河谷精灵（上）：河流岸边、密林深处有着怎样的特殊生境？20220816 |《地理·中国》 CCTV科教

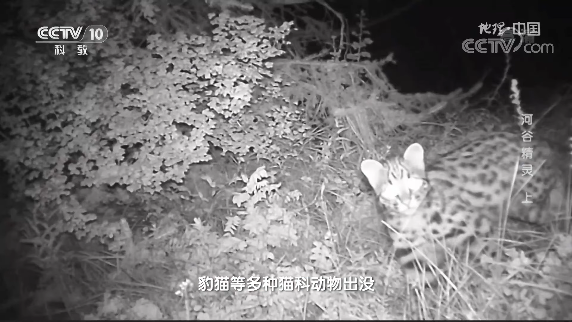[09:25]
豹猫等多种猫科动物出没。从生态角度来看啊，猫科动物作为自然界当中的顶级掠食者，